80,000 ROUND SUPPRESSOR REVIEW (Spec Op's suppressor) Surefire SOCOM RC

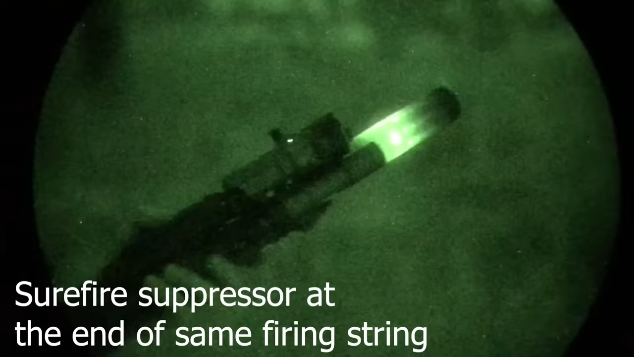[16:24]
Now, of course, you can add a suppressor cover to help mask that. But as you add the suppressor cover, you cause more internal damage to the suppressor as it heats up much more quickly. The Surefire Suppressor does a great job of not showing up under night vision until it gets significantly hot.